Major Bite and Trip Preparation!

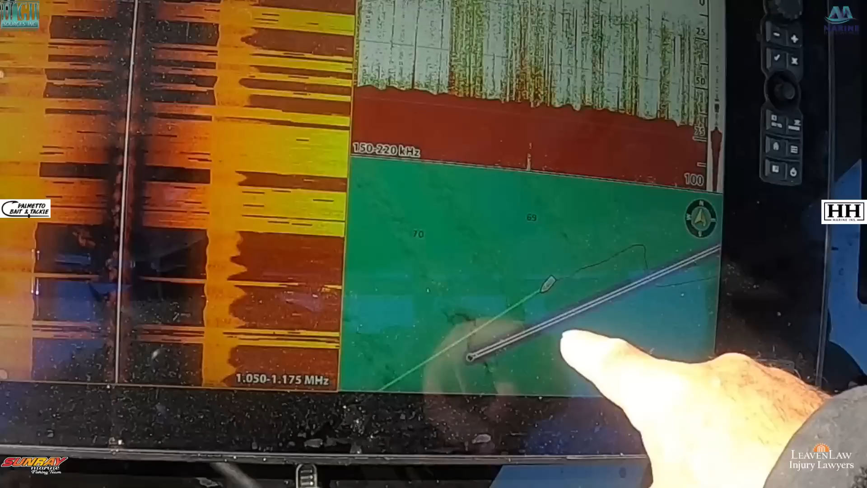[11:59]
So what we're doing is we're coming up to this spot here, and you can see that there's a ledge right here.
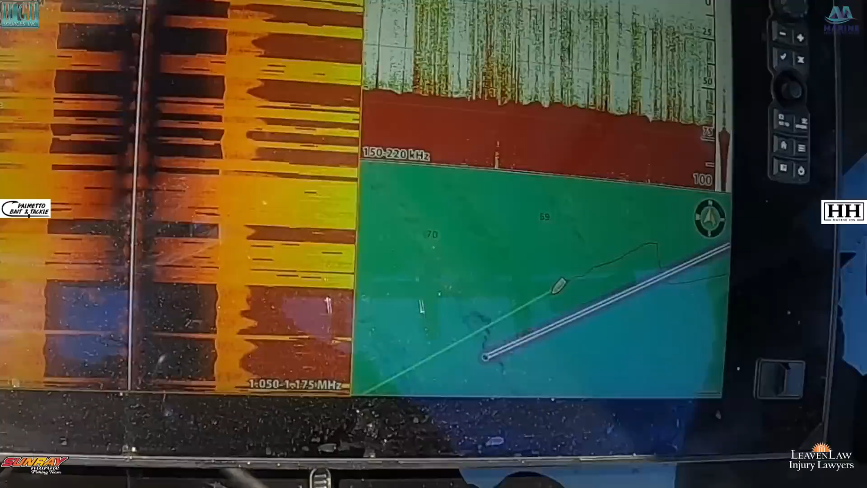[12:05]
So hopefully, I've never fished here before, so fingers crossed that there's something here. Right, Chad? Hopefully something's holding.
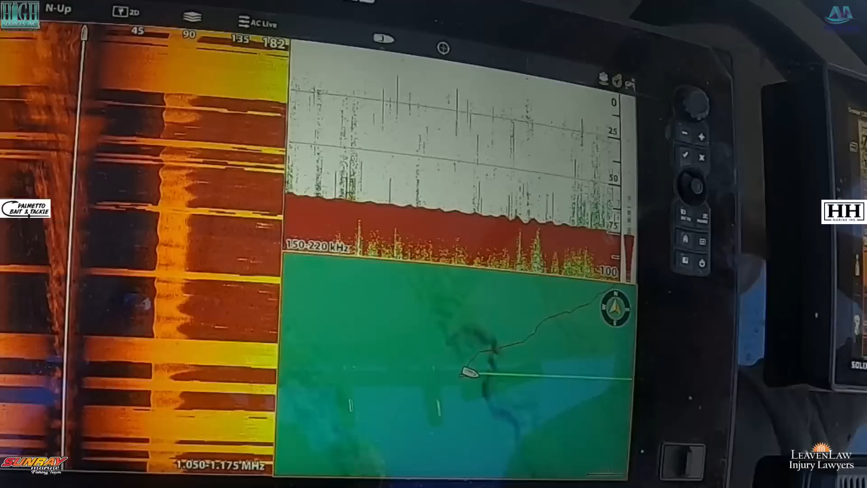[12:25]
And there was definitely fish on it.
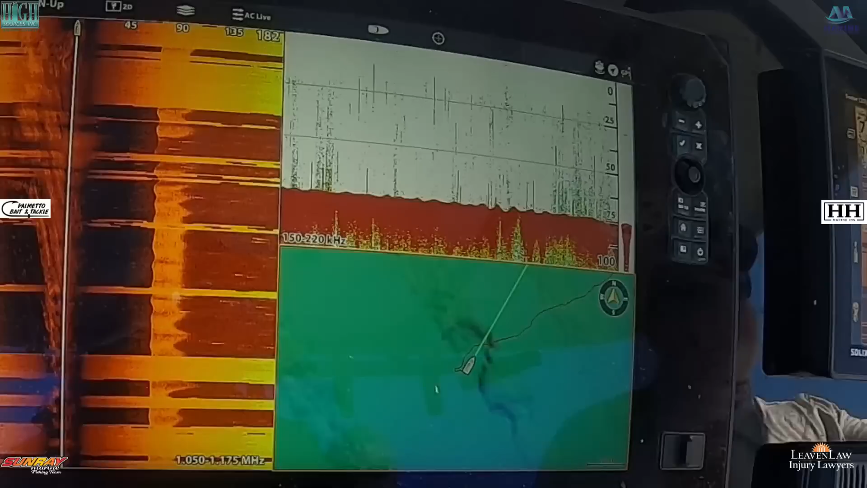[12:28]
So now it's, you can see it. There.